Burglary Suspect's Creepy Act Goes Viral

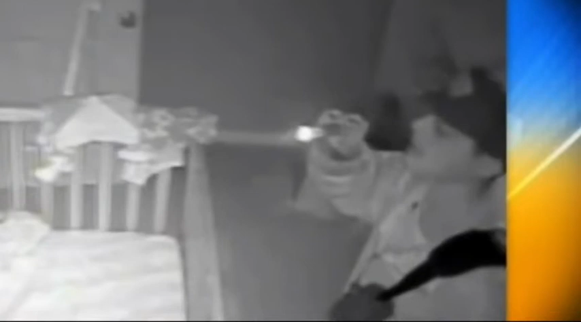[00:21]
It is disturbing and it is Gomez, according to the Harris County Sheriff's Office, staring and lurking around the crib of this two-and-a-half-year-old boy during one of the home burglaries, April 5th.
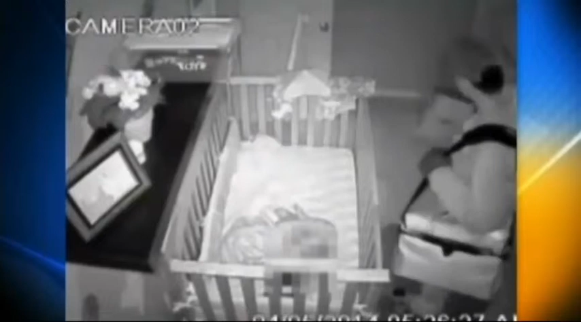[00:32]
It certainly scared the boy's dad when he reviewed his security camera footage the next day.